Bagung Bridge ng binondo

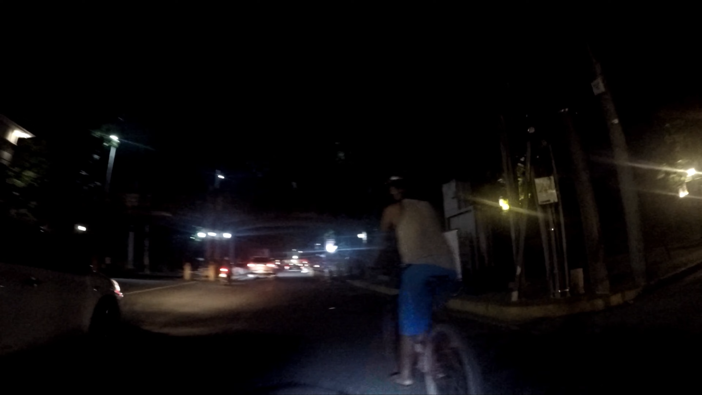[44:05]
Ganda pala rito sa Intramuros pag gabi. Ha? Wala? Ano lang yan, oh?